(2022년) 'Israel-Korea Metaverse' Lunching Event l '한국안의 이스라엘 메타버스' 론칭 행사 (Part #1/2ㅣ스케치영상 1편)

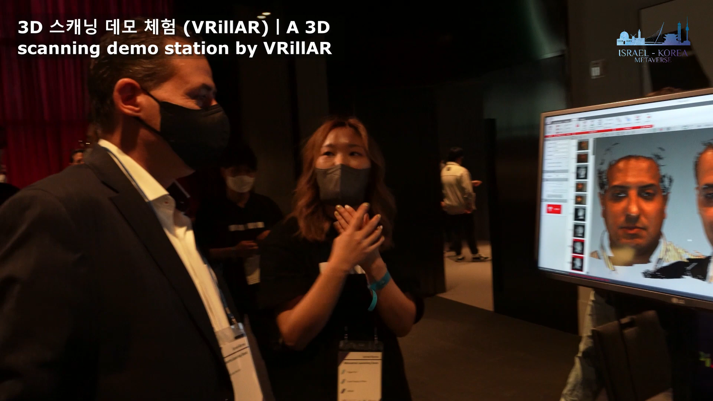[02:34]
So after we scan this, we take this data and we basically polish it,